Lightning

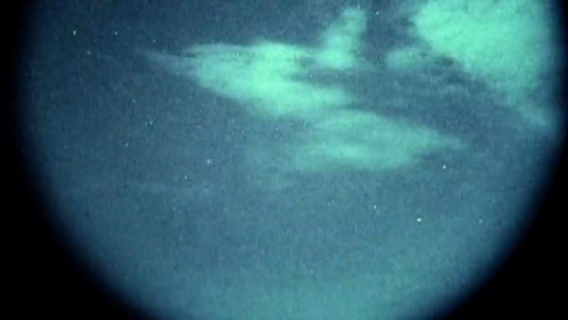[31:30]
What was there? Yeah! You see it? Yes!
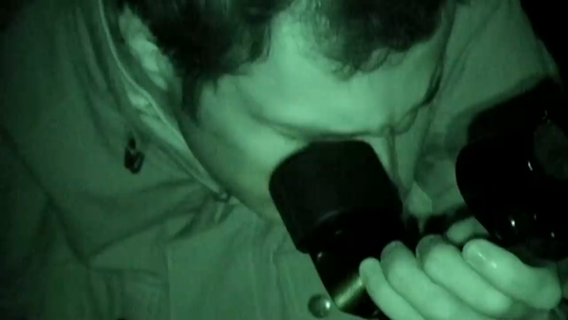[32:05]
They point the camera east, a random choice, at some stars and what looks like a distant thunderstorm.
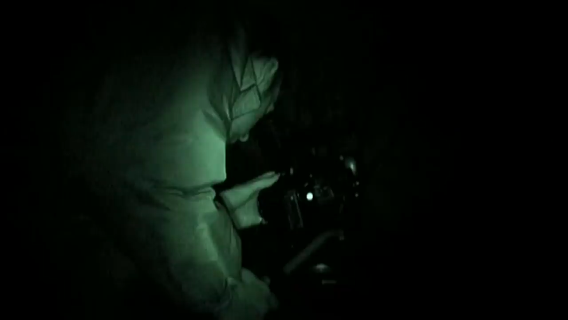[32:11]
They play the tape back.
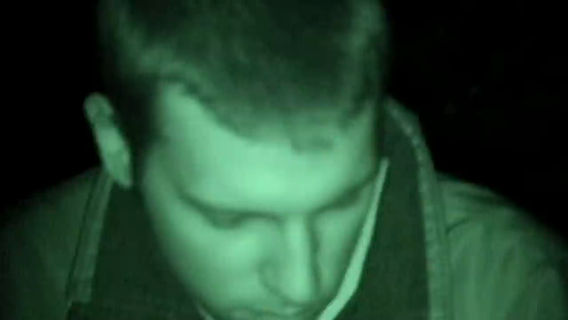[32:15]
Something catches their attention. Two funnel-shaped flashes of light.
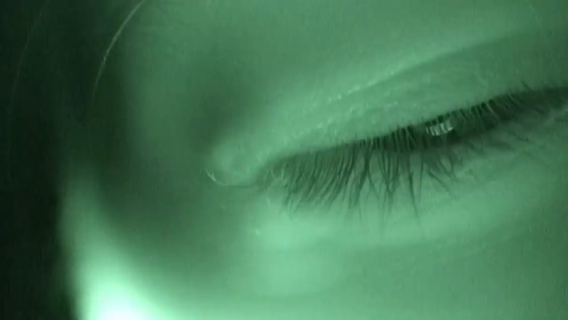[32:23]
They last for just a few thousandths of a second.
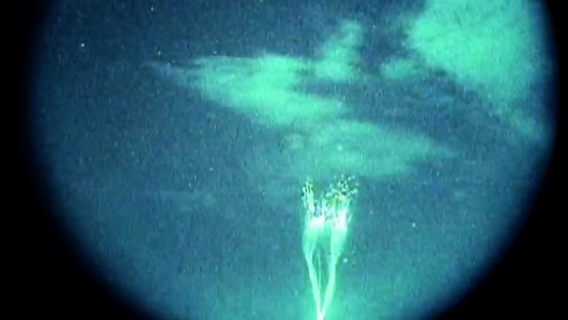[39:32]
Oh, yeah! You see it? It was so beautiful. Puerto Rico, 2001. A jet of blue light shoots from the top of a thundercloud and travels over 40 miles into the sky.